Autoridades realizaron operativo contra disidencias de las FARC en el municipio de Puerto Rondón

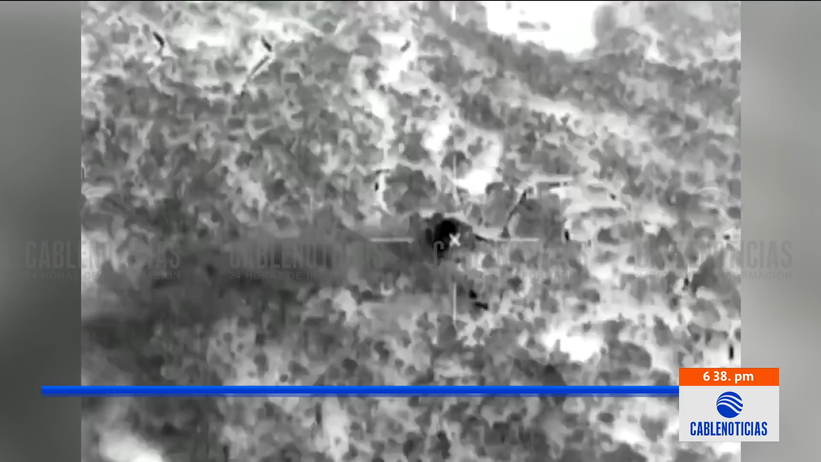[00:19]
La vereda Paisaje en el municipio de Puerto Rendón, en Arauca, fue el escenario de un operativo militar de película.
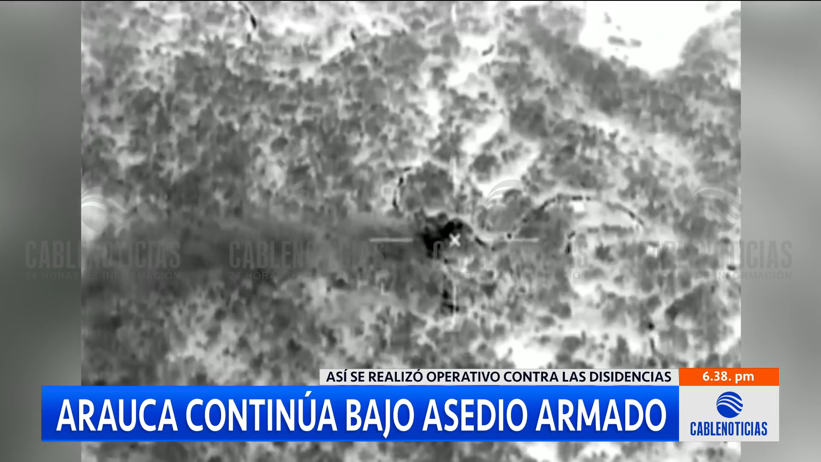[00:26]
De acuerdo a la octava división del Ejército Nacional,